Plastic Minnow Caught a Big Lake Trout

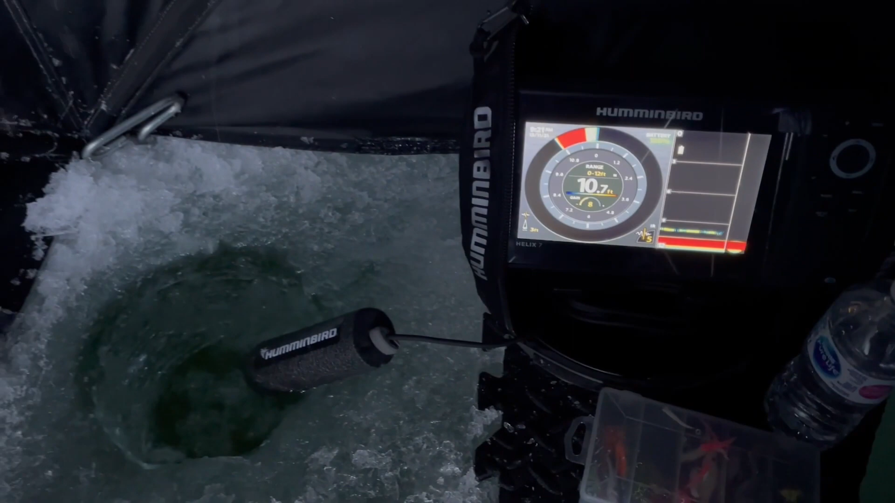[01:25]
We are inside the tent now. I'm just jigging, if you can see here.
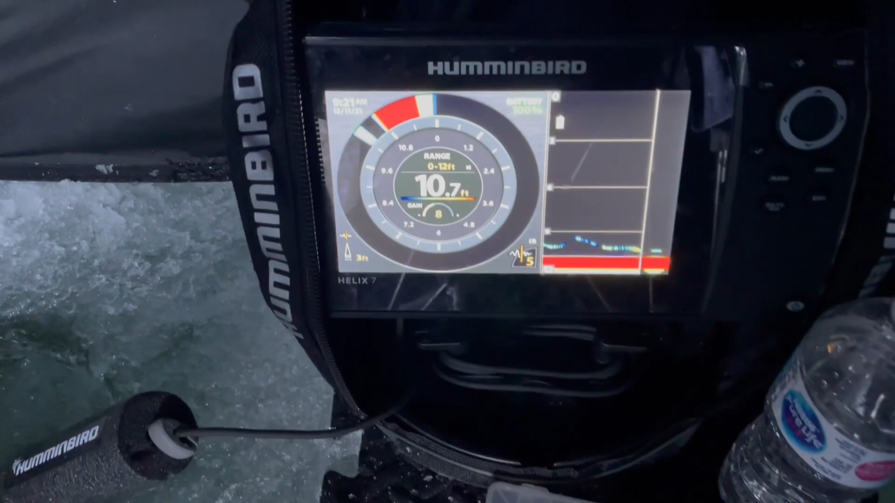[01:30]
On screen: depth 10.7 ft
I'm just gonna... Yeah, we're fishing almost 11 feet of water, and we're just jigging.